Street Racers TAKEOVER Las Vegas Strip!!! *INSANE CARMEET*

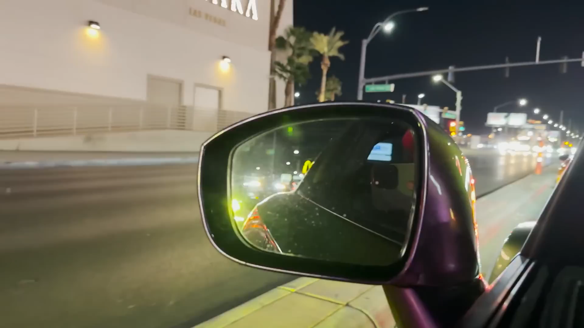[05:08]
I thought this was a cop behind us, look. But it's like a Porsche with lights on it. I think it's a Porsche. This